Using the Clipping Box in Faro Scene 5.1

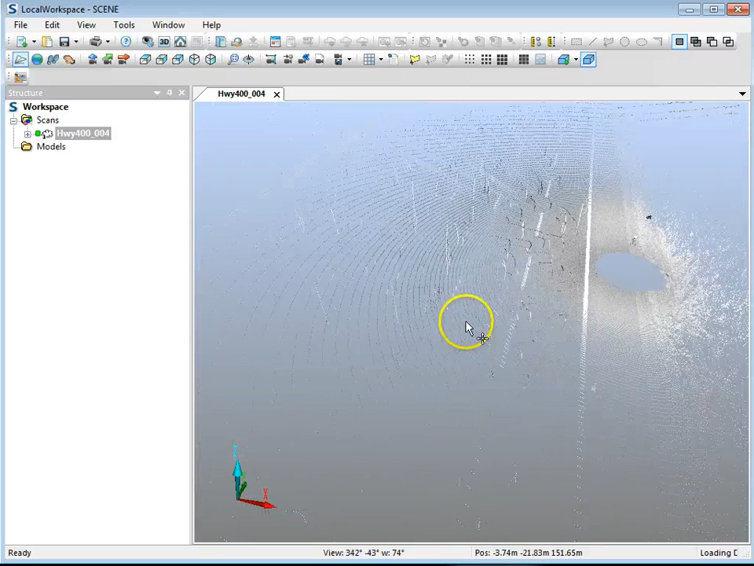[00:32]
So this was a really busy highway and a big mess. So I'm going to show you a couple of things and some things to watch out for that got me when I started using the clipping box.
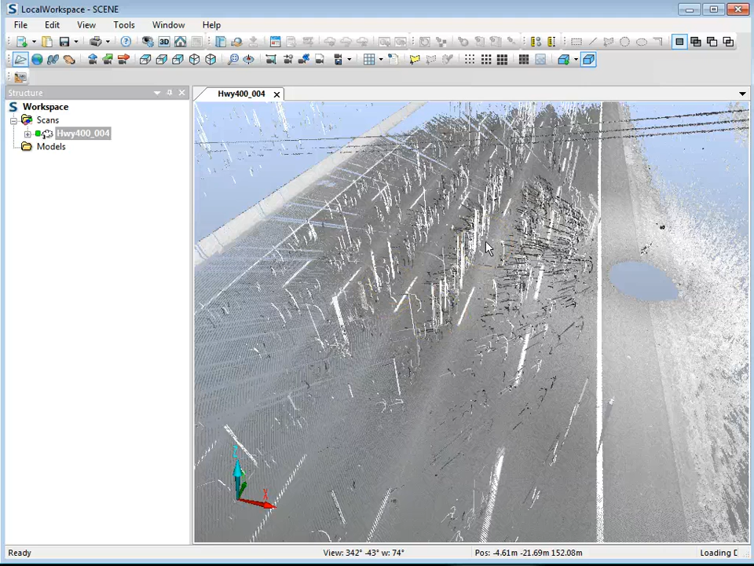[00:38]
So you'll see there's a button up here for clipping boxes. And so this is new in 5.1.
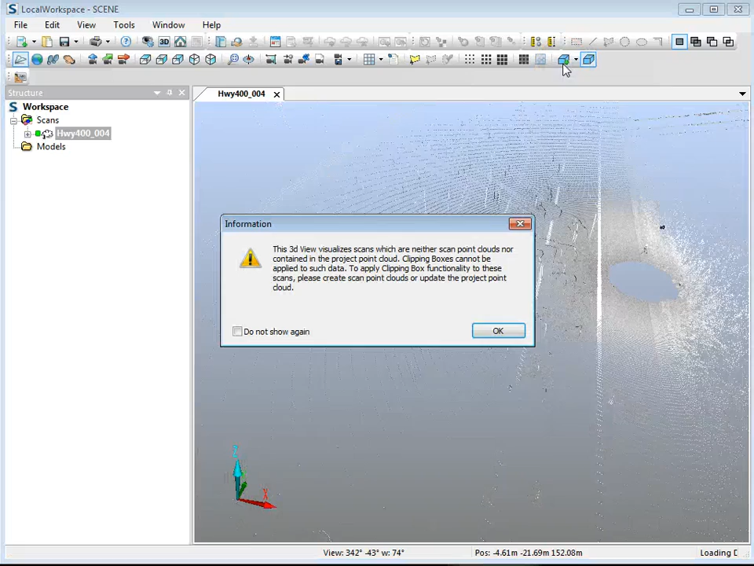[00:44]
So I'm just going to click this button and, oh, I get an error saying, or just a warning saying, hey, clipping box is not going to work in this particular view.
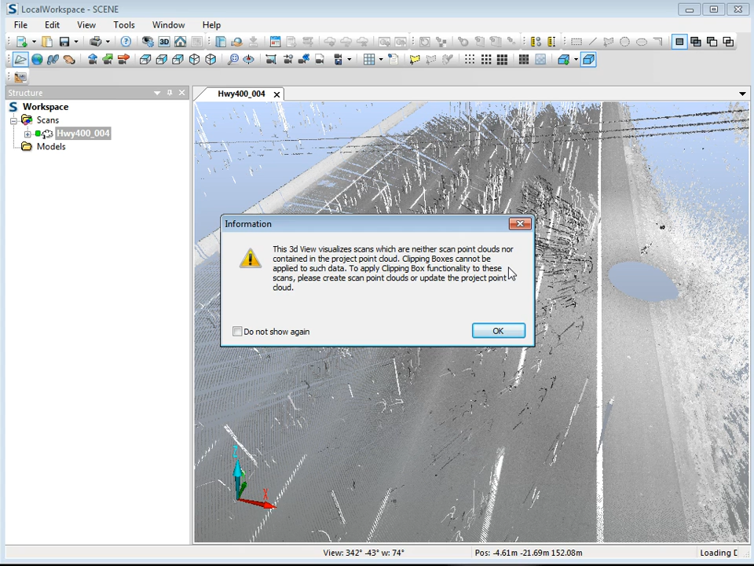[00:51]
Well, you need to convert the scan, the raw scan to a scan point cloud in FeralScene. So, okay, I'll say, yeah, no problem. And it gives me a clipping box. And guess what? Well, nothing looks like it's working here.
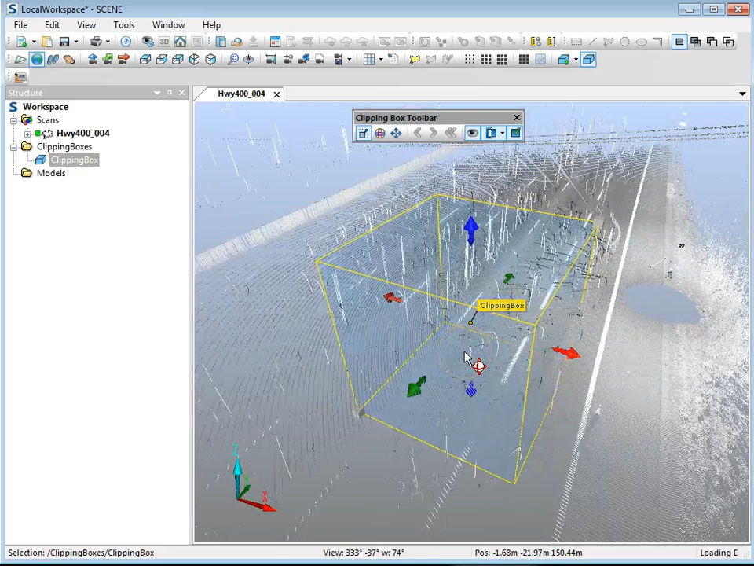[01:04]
Well, the reason for that is, is I have in fact converted this scan to a scan point cloud. And if you go to operations, point cloud tools, you'll see that this is how you would normally convert it over if you haven't done so already. But it's deselected because I already have it. But what you need to do is deselect or unload the scan.
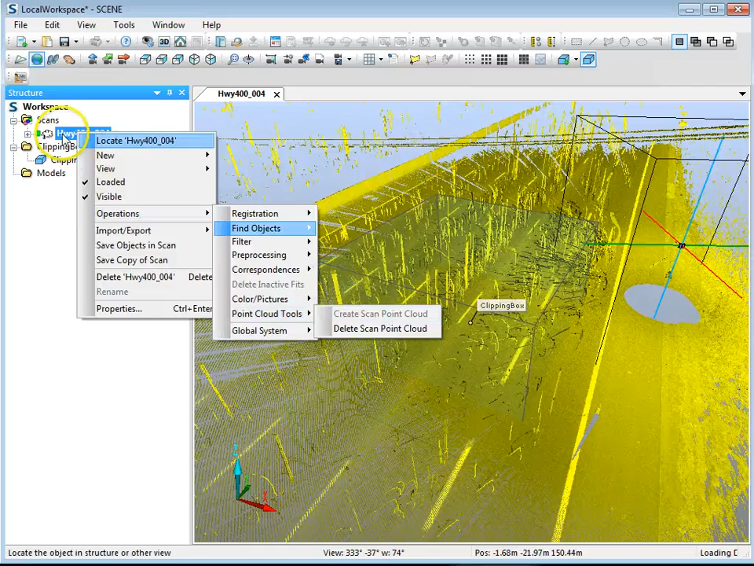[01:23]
So if you go to loaded, go to unloaded, you'll see that that will change here in a moment.
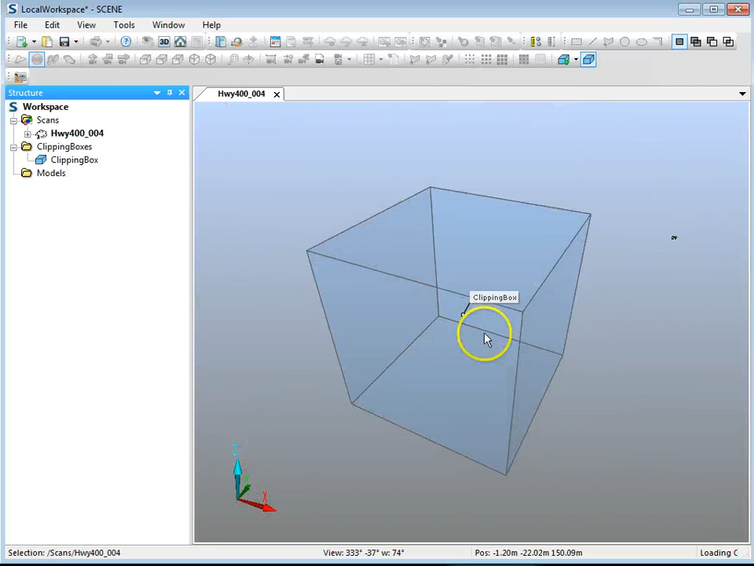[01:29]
So at the moment, I have just the scan point cloud. I have the raw scan deselected, and you can see that it's working. So now there's some different options I can use. There is a clipping box toolbar.
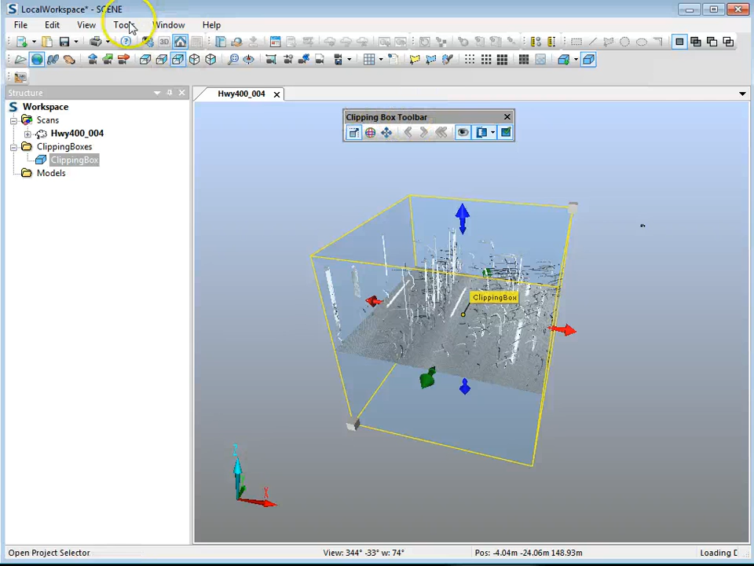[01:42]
If you don't have the toolbar, just go to view, go to toolbars, and go to clipping box toolbar, and it will show up.
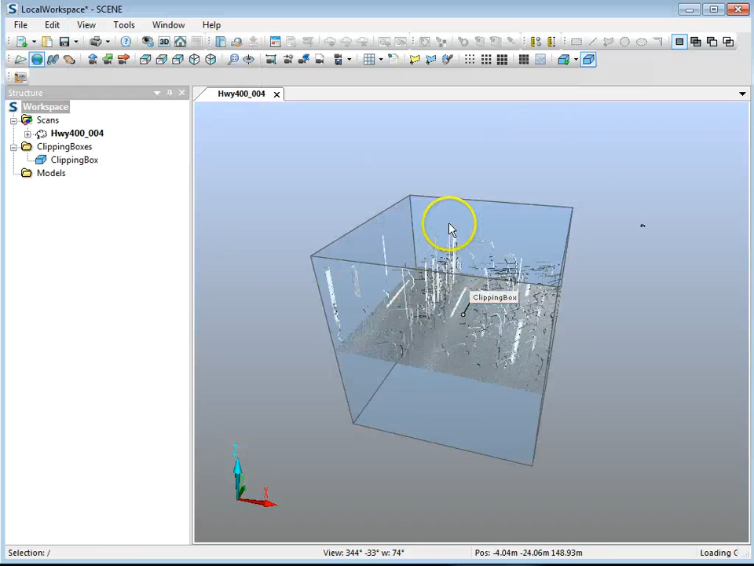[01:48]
And this will give you access to the manipulators and such. So what I want to do here is I'm going to increase the size of this thing to go across the roadway, like about that.
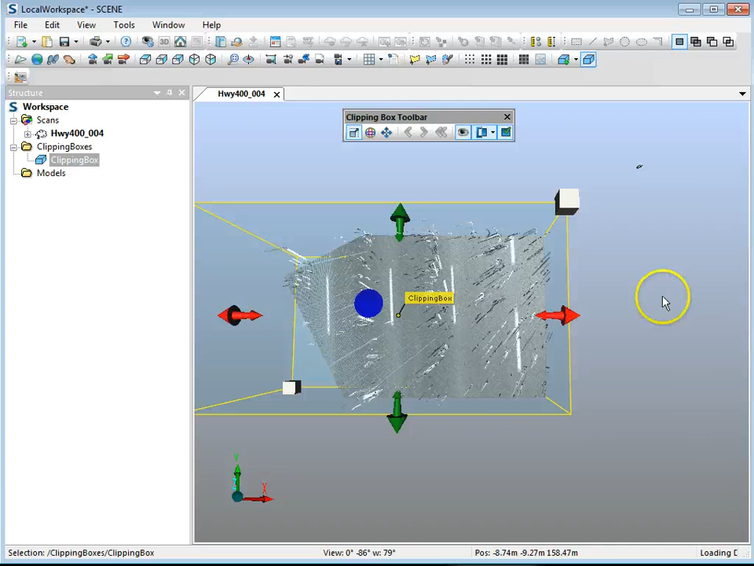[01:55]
And a little bit more. Let me go back a little bit more.
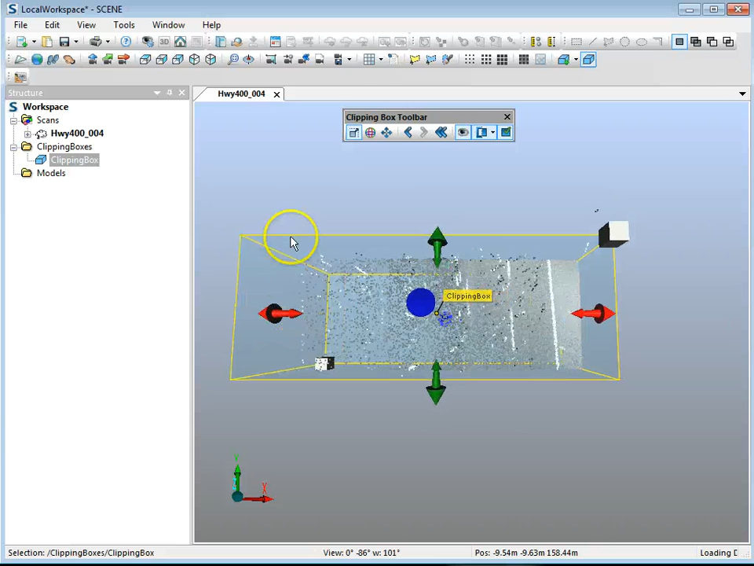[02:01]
Actually, I'm going to go to orthographic view for now. So if I go to the visibility, orthographic,
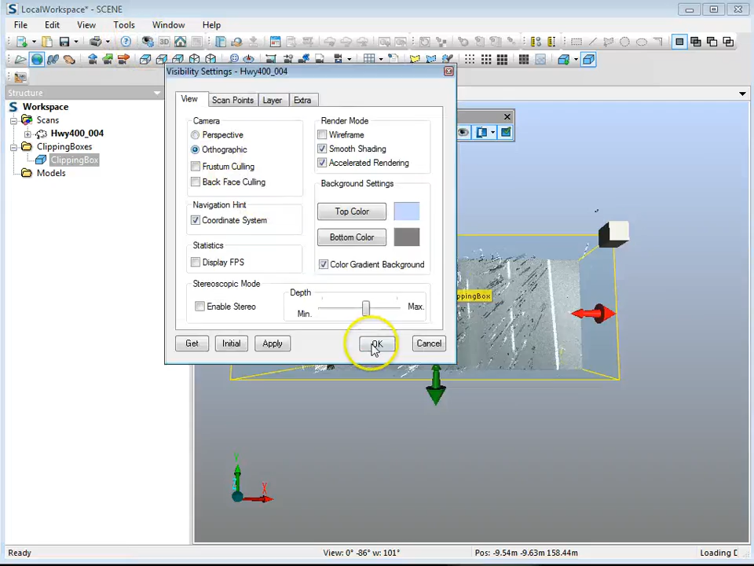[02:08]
and I'll go top down view, and you can see. So now it's nice and straight.
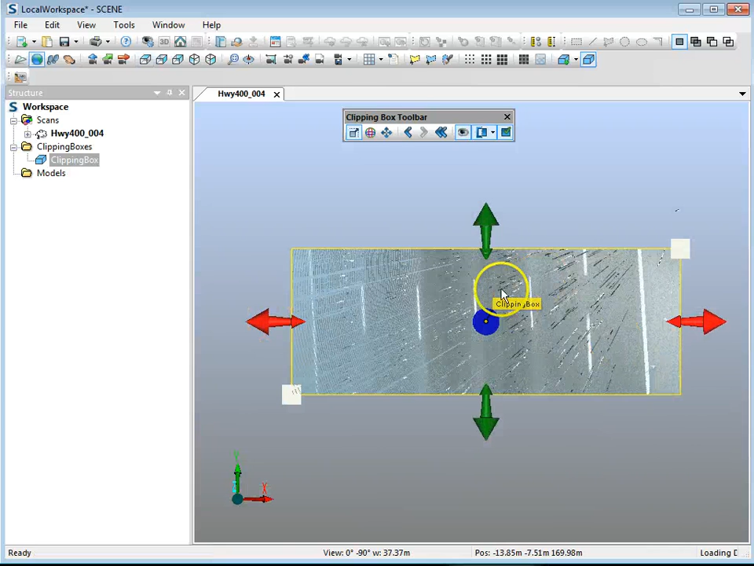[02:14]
And I'm going to rotate this as well. So I'm just going to rotate it so it lines up with the road, like that.
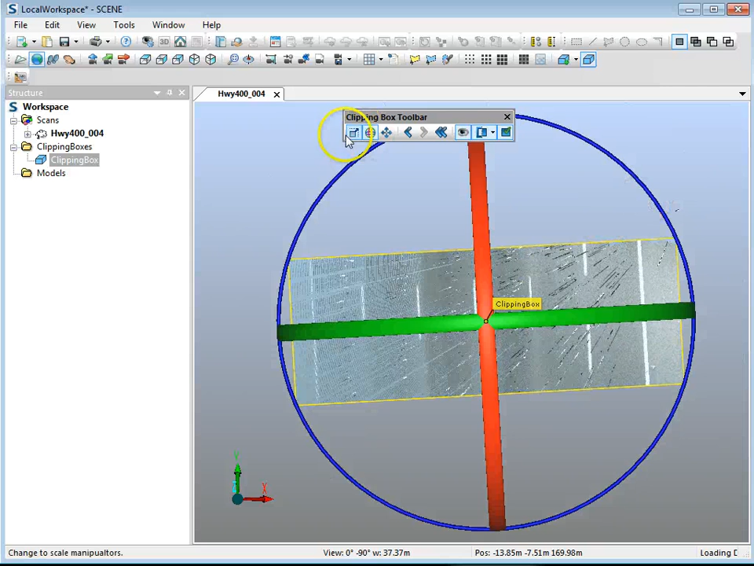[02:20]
And I will also scale it again, so I don't want anything outside the white line there. And there. Now if I go to the front, go a little bit higher. And I'm going to just raise the bottom of the clipping box,
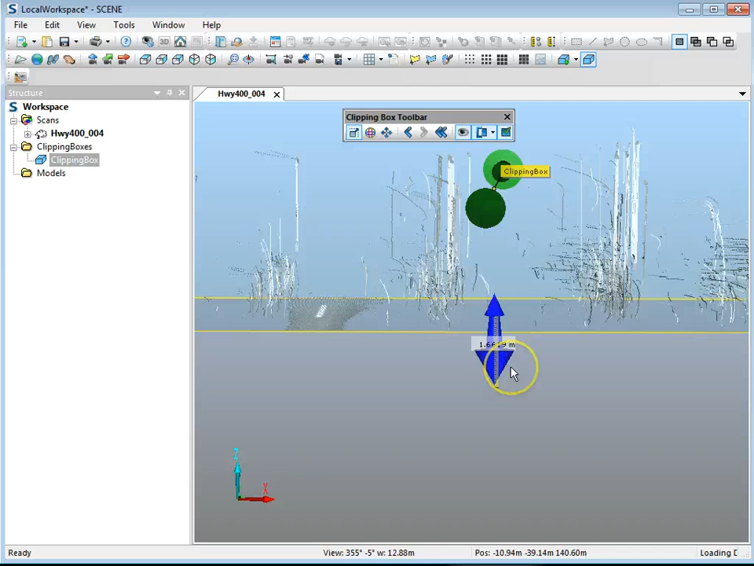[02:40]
just so it gets rid of the roadway right about here, like that. So basically what I have here is just all the noise above the road.
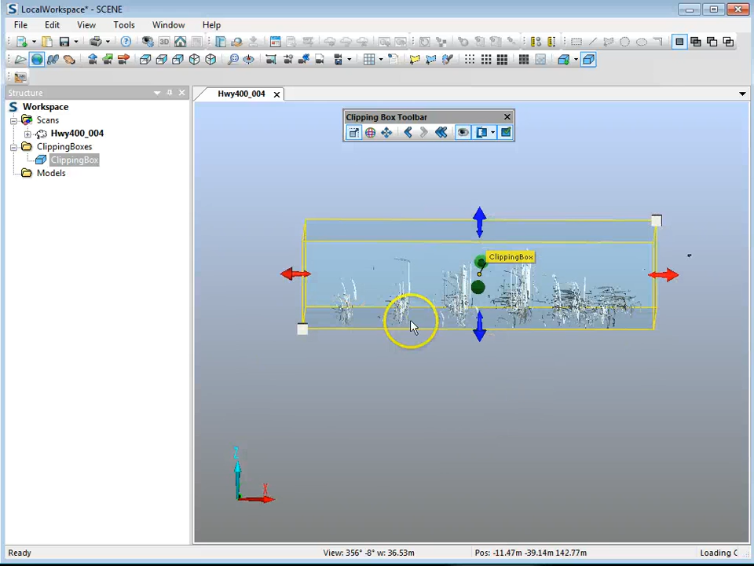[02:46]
Now, because there's a camber in the road, there's obviously going to be a little bit of noise that I haven't selected on the outer edges, but you get the point of this, I think.
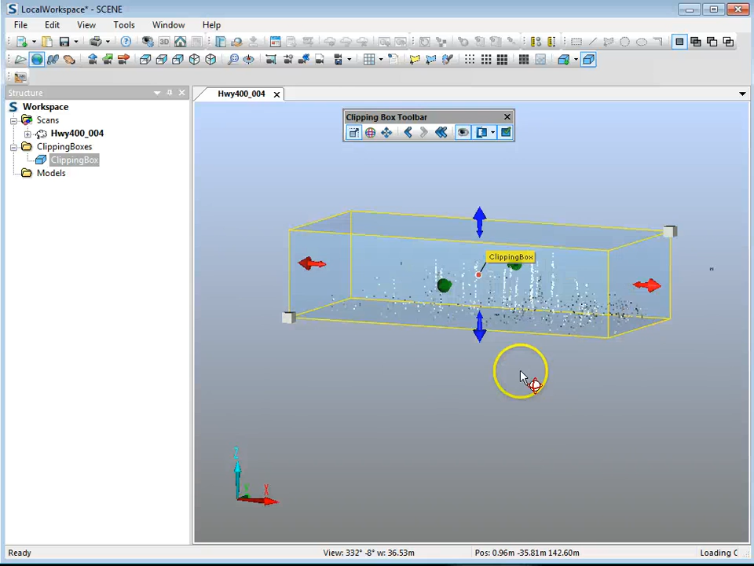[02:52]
So in order to make a selection now, if I right click on the clipping box,
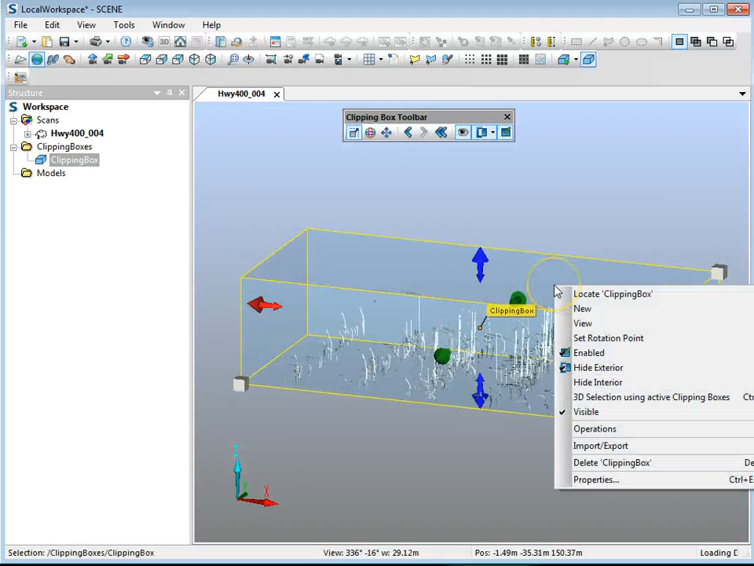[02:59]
there's an option here for 3D selection using active clipping boxes. So I'm going to do that.
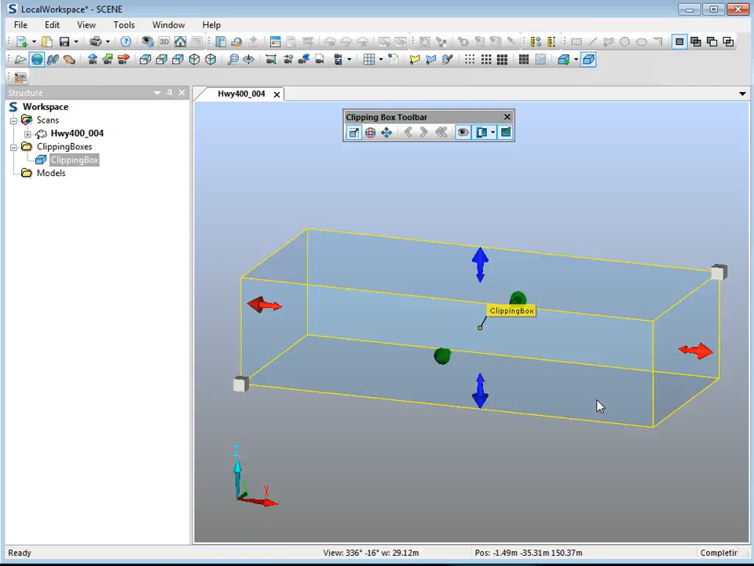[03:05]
And it will go through and just select all the points, just like that. And then delete. Delete is pretty simple.
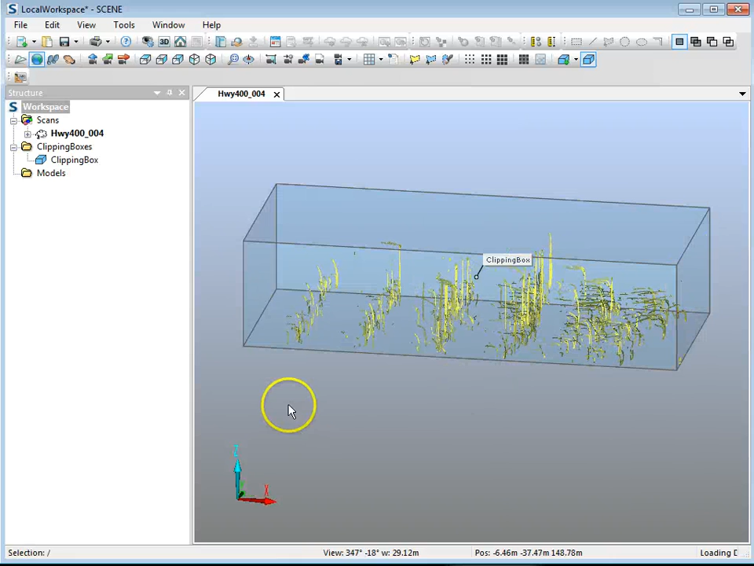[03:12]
Just right click off the clipping box, and you'll see here, current selection, delete.
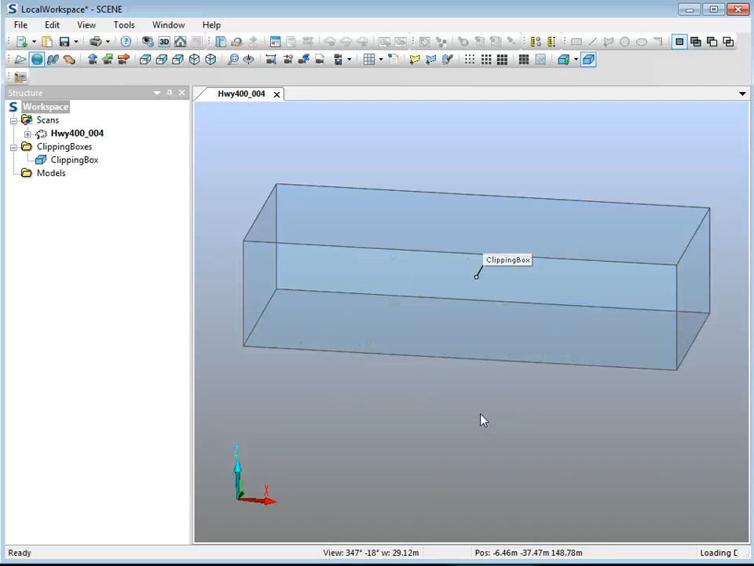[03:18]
And there you go. It has been deleted. So if I select the clipping box again, and I disable it,
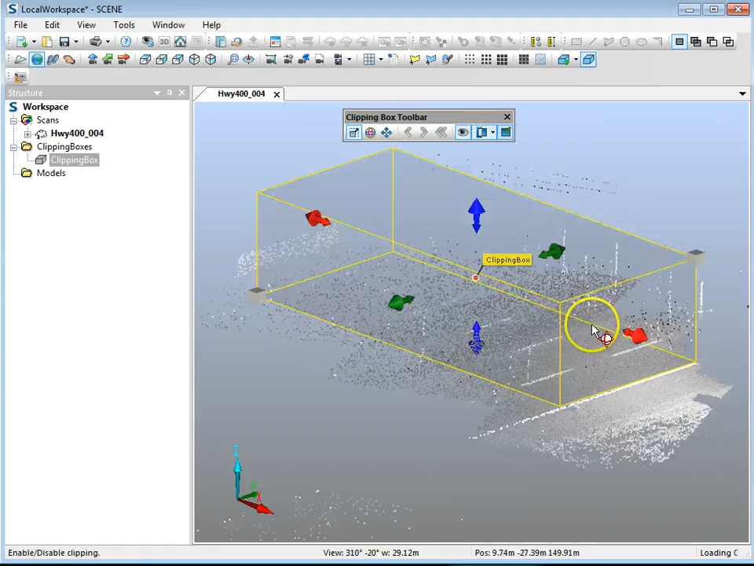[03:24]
you'll see that in my scan, I have a section here with nothing in it.
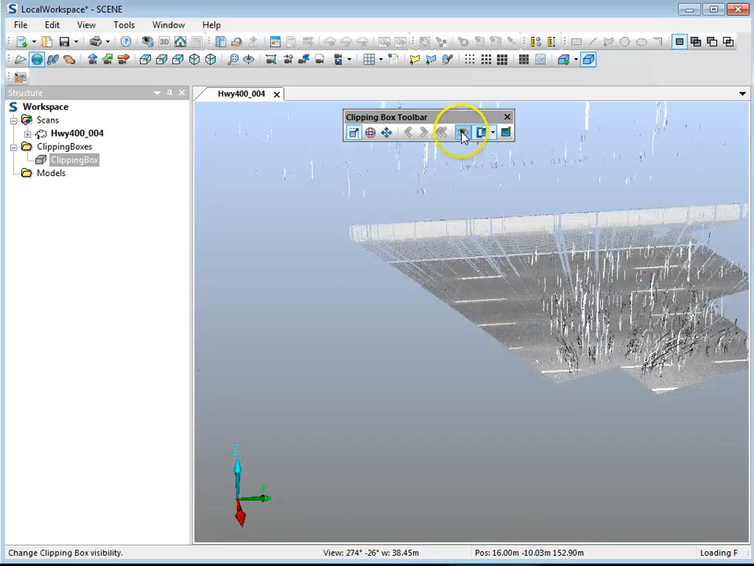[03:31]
And I can also hide the clipping box as well. And you see that it's clean right here.